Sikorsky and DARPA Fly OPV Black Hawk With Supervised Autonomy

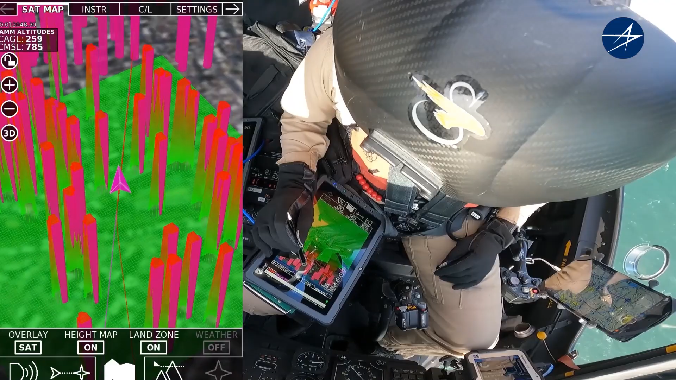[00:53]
We're entering the cityscape now, you can see the aircraft maneuvering between the simulated buildings And there's the flight plan home,